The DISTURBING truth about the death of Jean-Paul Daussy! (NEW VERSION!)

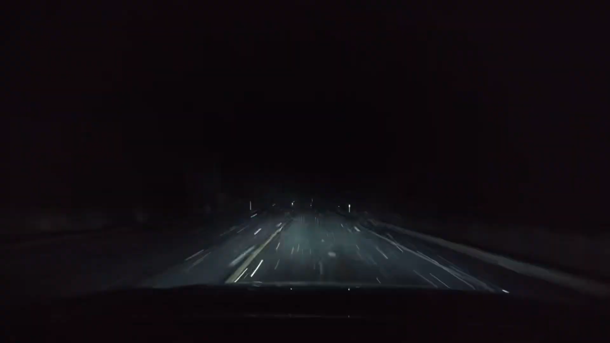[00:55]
It's four in the morning and Philippe is driving through the forest on his way to his night job.